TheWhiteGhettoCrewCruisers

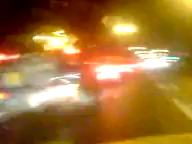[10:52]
Must be at least 100 cars down here. Oh yeah. Maybe more.